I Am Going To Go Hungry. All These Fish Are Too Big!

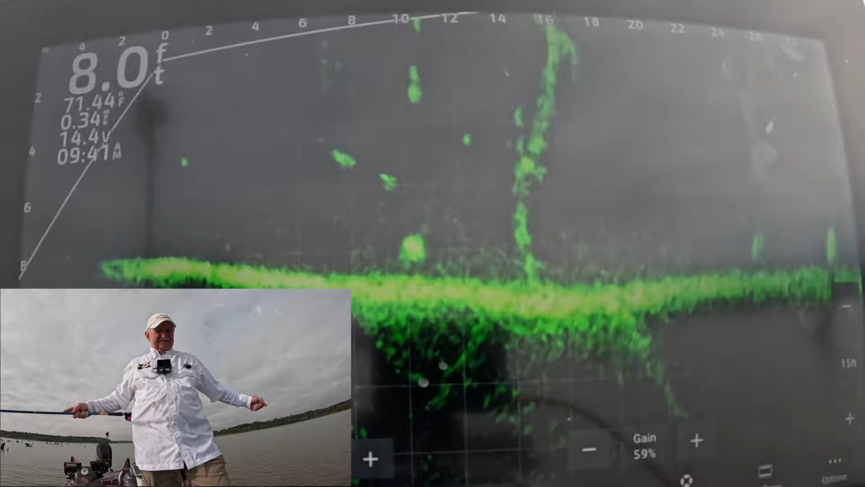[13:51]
On screen: depth 8.0 ft
Come on. Got him. Got him. He's down there toward the bottom.
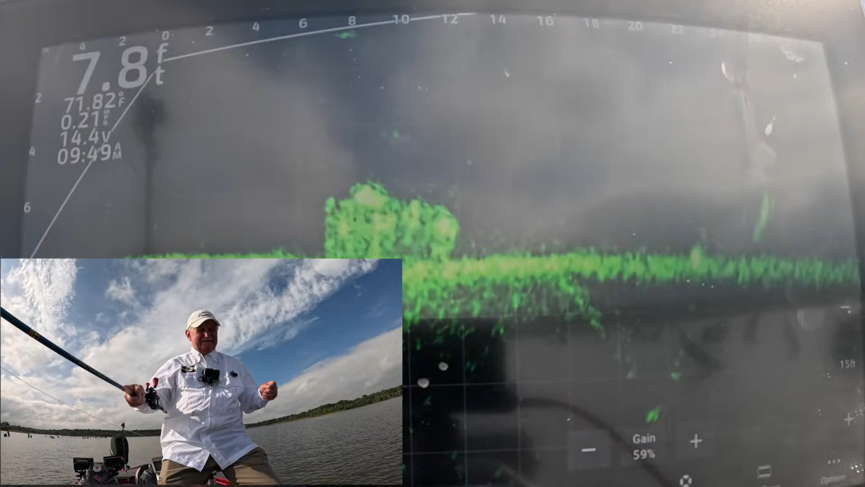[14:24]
On screen: depth 7.8 ft, water 71.82°F
That looks like a fish on top of that stake bed to me. Right there. Yeah, yeah, I was right too.
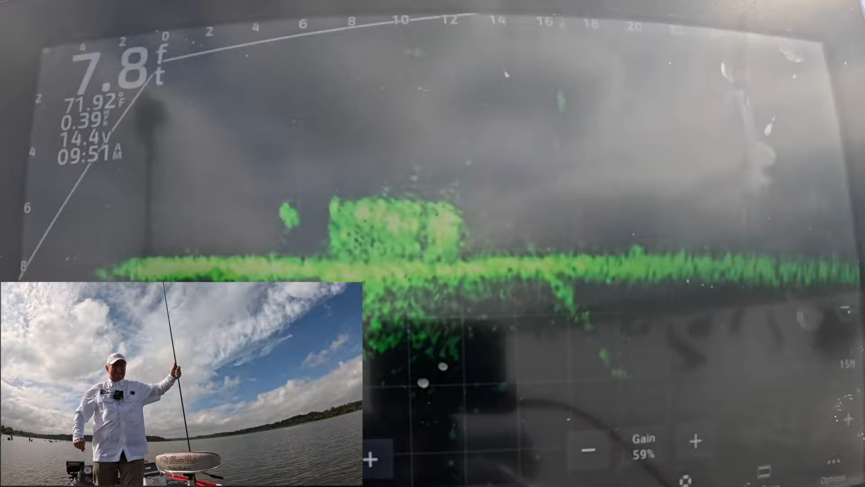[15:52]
On screen: depth 7.8 ft
I got my poles in the water. We're in 7.8 feet of water. That's the stake bed right there. I thought that was a fish up on top of it.
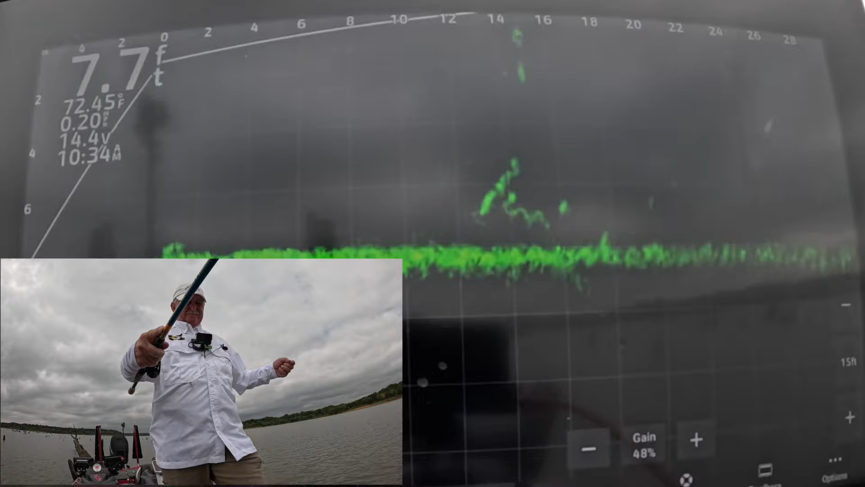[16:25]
On screen: depth 7.7 ft, water 72.45°F
Laying right on it. If I can get on it. There it is. See it? It's 14 feet. Right there.
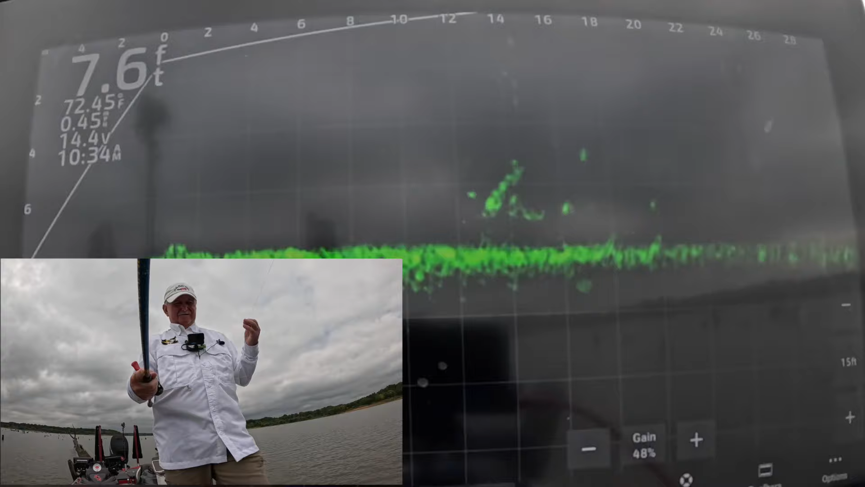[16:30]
On screen: depth 7.6 ft
Oh, I just can't quite get it highlighted. It's right there. Oh, got his attention. God dang it. He nipped it. I bet he got my minnow. Nope. He made a dash at it. I think he's still there.
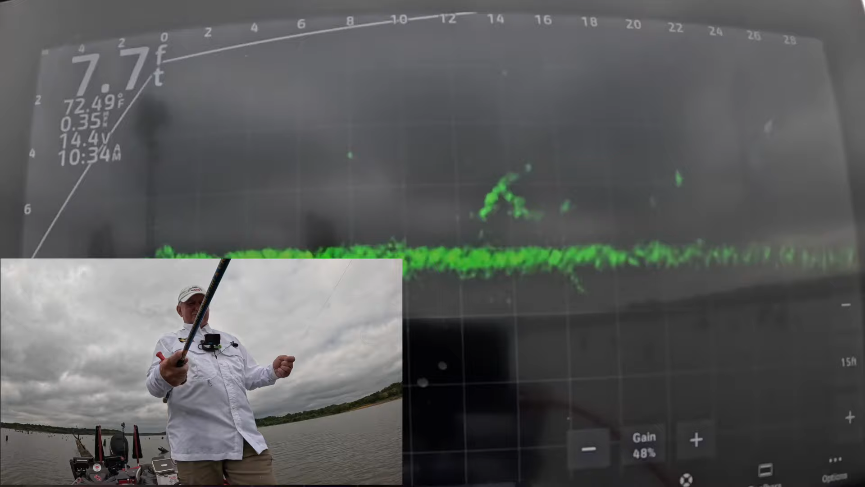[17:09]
On screen: depth 7.7 ft, water 72.49°F
Not sure it's a crappie. I keep catching that lamb when I go by it.
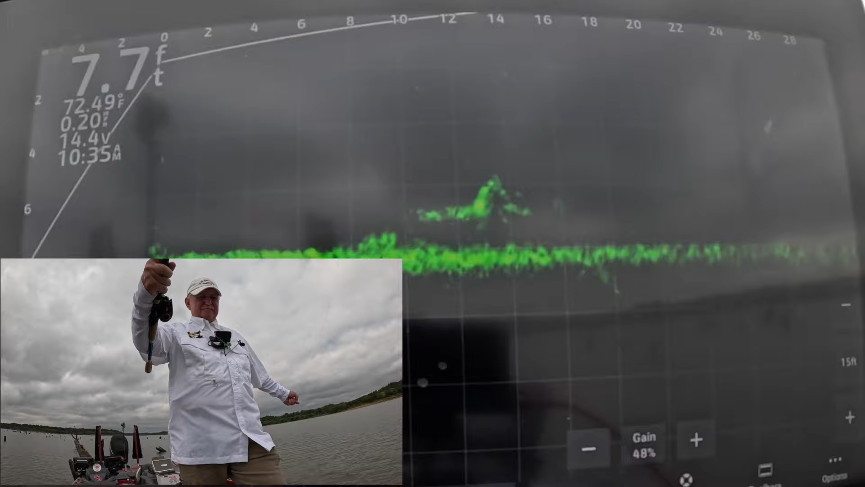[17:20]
On screen: depth 7.7 ft, water 72.49°F
There he got it. There he got it.